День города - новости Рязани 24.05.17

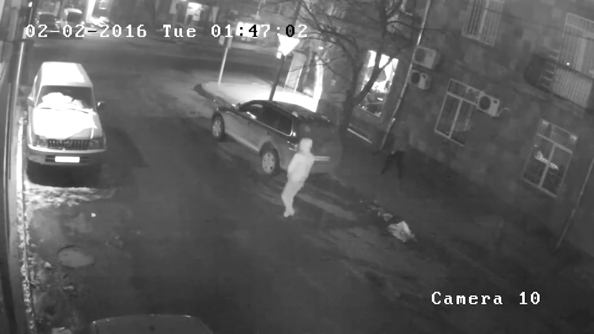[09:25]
Крепление фар у этих машин устроено таким образом, что на демонтаж уходят буквально секунды. Легко заполучив добычу, вор несет ее на разборку.